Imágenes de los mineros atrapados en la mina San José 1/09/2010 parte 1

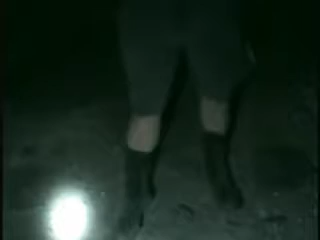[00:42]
nos mandaron para probarlos que van a llegar dentro de estos días para todos nosotros que dan un excelente resultado en zona seca. Sí tenemos humedad, pero son excelentes. Tenemos un choc que nos mandaron, unas poleritas que son bastante cómodas.